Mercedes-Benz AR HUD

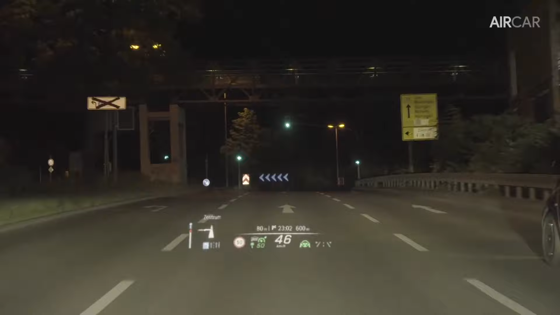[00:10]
With it, you get all essential information for safe and comfortable driving right in front of you in a quality never seen before.